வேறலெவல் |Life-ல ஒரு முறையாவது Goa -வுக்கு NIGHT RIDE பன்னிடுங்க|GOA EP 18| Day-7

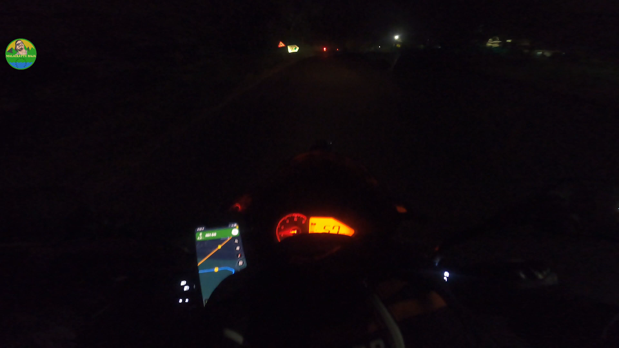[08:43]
அதனால் ரொம்ப அட்வென்ச்சரஸாக தான் இருக்க போகுதுன்னு நினைக்கிறேன் போய் கோவா ரீச் பண்ணுற வரைக்கும். கரெக்டாக தானே போயிட்டுருக்கோம்.
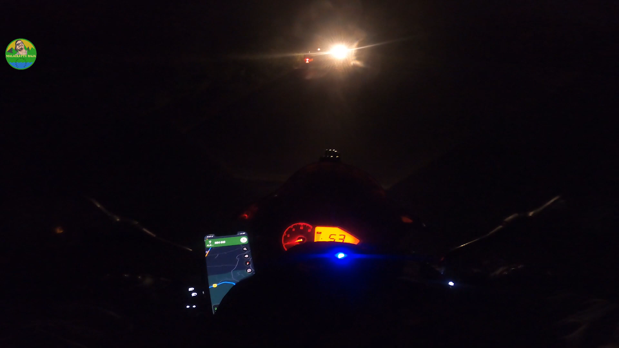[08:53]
ஆமாம், ஆப்போசிட் லைட்டுக்கு உங்களுக்கு பார்த்தீங்களா ஃபாக் எந்த அளவுக்கு ரூட்டில் இருக்குன்னு கிளியராக தெரியும்.
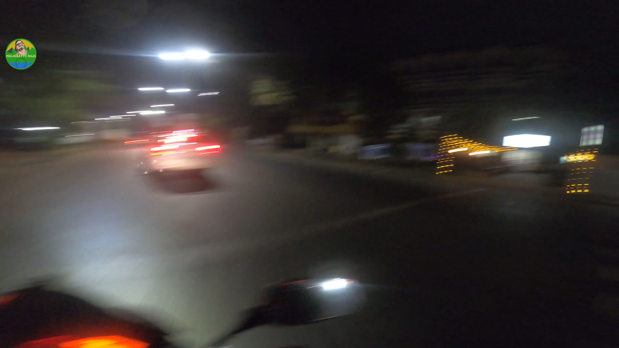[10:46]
பாருங்கள். சால்கெட் இந்த இடம் பேர். நல்லா டெவலப்டு சிட்டியாக இருக்குங்க, அல்ட்டியாக இருக்குது ரோடு, சும்மா லைட்டெல்லாம் அந்தரா இருக்குது.
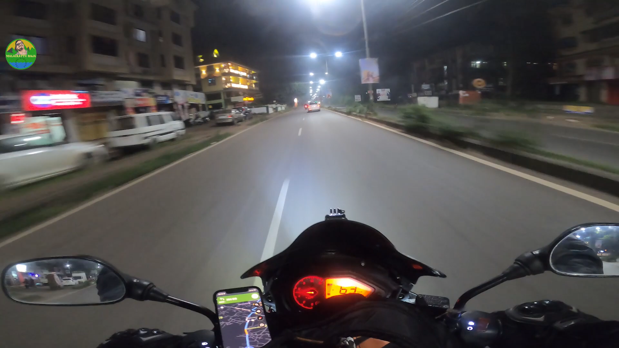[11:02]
எனக்கு தெரிஞ்சு ஆஃப்டர் ஒரு மணி நேரத்துக்கு அப்புறம் இப்போ தான் நல்ல ரோடு வந்துருக்கும். இப்போ டைம் வந்து பார்த்திங்கன்னா 10:15. ப்ரோ அது இதே தான் போங்க.
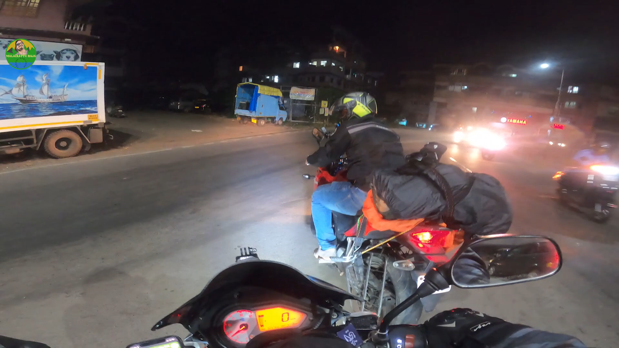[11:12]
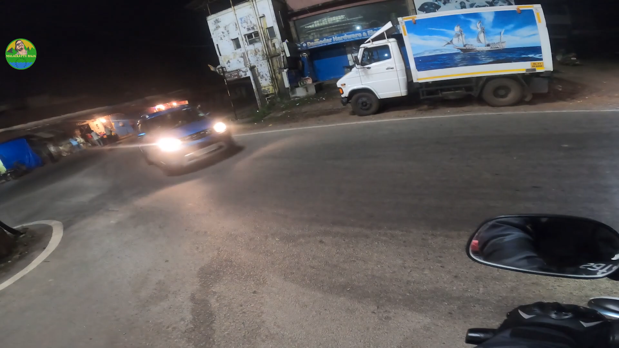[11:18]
சர்ச்சு அந்த காலத்தில் கட்டின ஓல்டு சர்ச்சுங்க இது. சர்ச்சா இல்லை ஏதாவது மாலான்னு தெரியலைங்க.
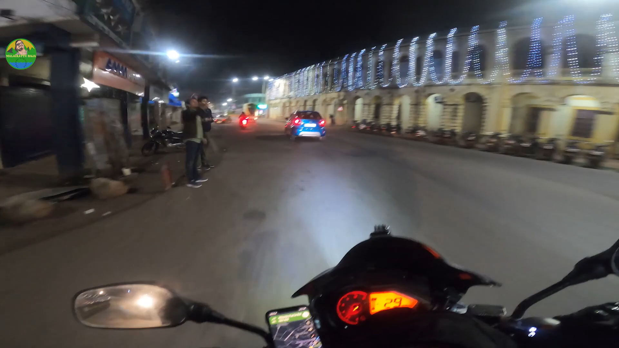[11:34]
லைட்டிங்கோடு இருக்குது, டூ வீலர் பார்க்கிங் போட்டிருக்கு.
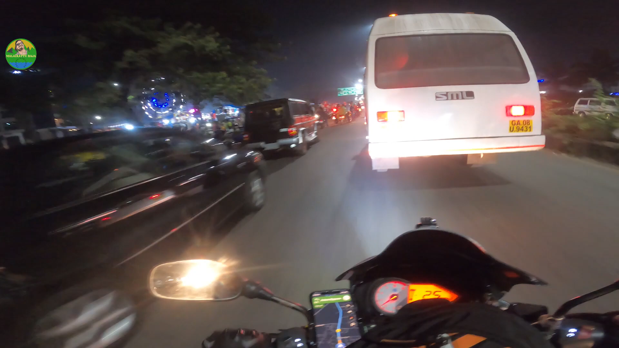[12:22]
லெஃப்ட் சைடில் பாருங்க, அநியாயத்துக்கு இருக்குங்க. கிறிஸ்மஸ் செலிப்ரேஷன் ஸ்டார்ட் பண்ணியிருக்காங்க இவங்க.
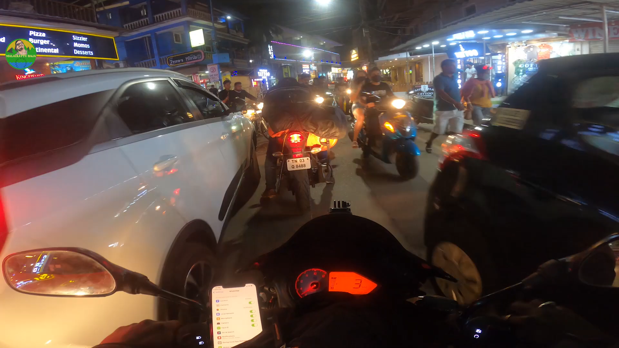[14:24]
மதியம் 12 மணி மாதிரி இருக்குங்க, ஜகஜோதியா இருக்கு பாத்தீங்களா. ஏன் ப்ரோ ரைட்ல இந்த இடிஞ்ச பில்டிங் தான் இருக்கு.